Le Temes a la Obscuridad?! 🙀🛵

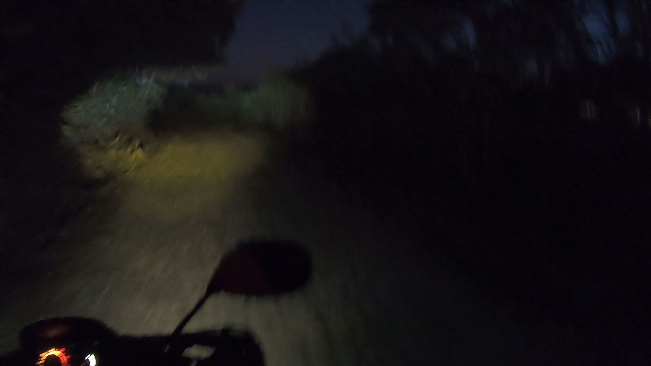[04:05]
Así como el ascenso, también el descenso es lento porque vamos en velocidad motoneta. La oscuridad nos rodea.
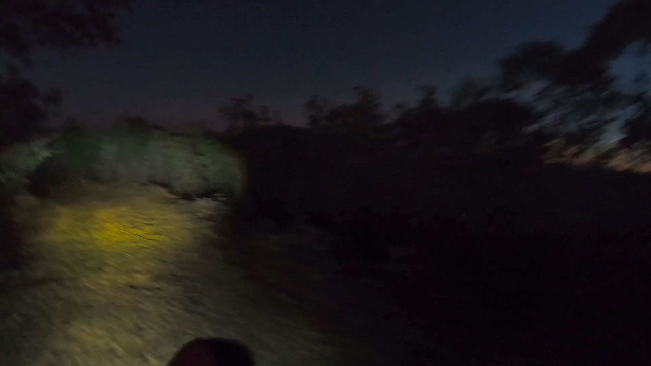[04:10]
Estamos, si yo apago las luces, no vemos nada. O sea, aquí alcanzas tú a ver a Vicente Aradevizar un pelín de la ciudad o del pueblo más cercano.
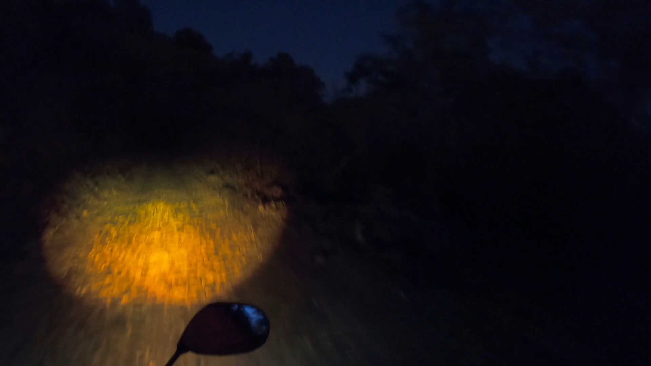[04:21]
Y si está muy lejos, todavía estamos muy altos. O sea, llevamos ya como una hora descendiendo y todavía le falta, le cuelga. Porque es muy peligroso.
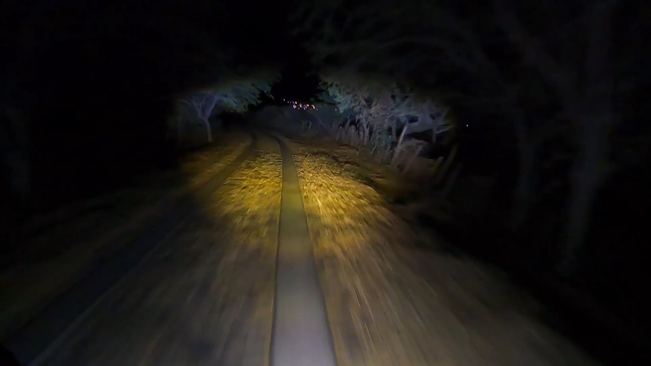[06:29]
Vamos a hacer las cosas. Qué bueno que vienen acompañándome. Qué bueno. Sé que los que van adelante, si yo me llevo a tardar, se regresan. Si no viste el video anterior, ve y velo. Pero mira, mientras tanto, aquí déjame presumirte estas luces Yaquizova de no manches, ve nada más este túnel de la proyección que hacen luces altas. O sea, aquí no es de que me va a iluminar o no. Es por eso también que me da mucha confianza en salir de noche. Me encanta manejar de noche. Me encanta irme de aventura de noche. Si te da miedo. Sí, güey.